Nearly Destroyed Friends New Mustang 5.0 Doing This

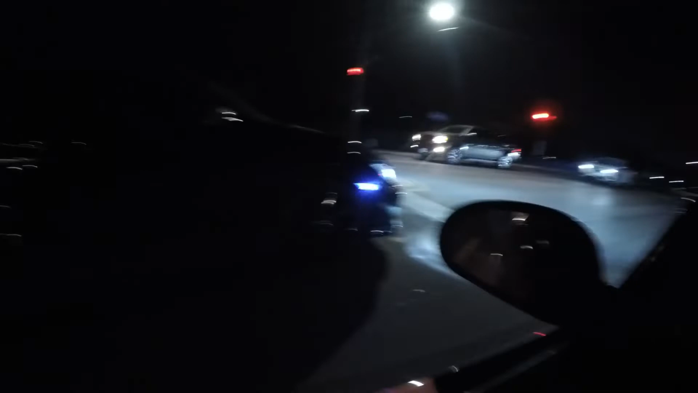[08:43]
I don't know. You guys can barely probably see. You probably got to get a light on this camera. But the car, it's all right. But especially the Angel's blacked out 5% tint Honda. He got here with the black wheels. You can't see nothing.